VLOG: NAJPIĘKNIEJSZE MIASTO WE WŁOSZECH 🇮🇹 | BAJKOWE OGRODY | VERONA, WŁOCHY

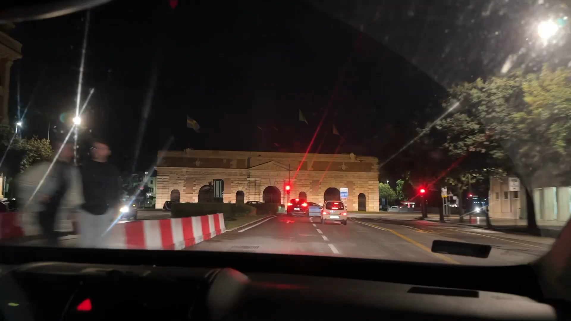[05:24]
A tutaj mamy Porta Nuowa, czyli taki wstęp do Centrum Historycznego Werony.